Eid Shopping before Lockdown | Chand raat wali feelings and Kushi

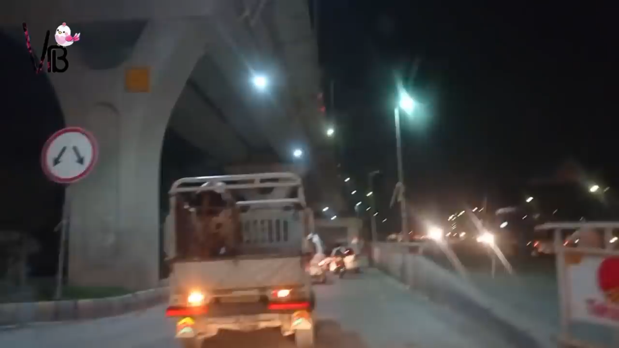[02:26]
رہا تھا روشنیاں ہی روشنیاں تھی اور سب لوگ نکلے ہوئے تھے I know کہ یہ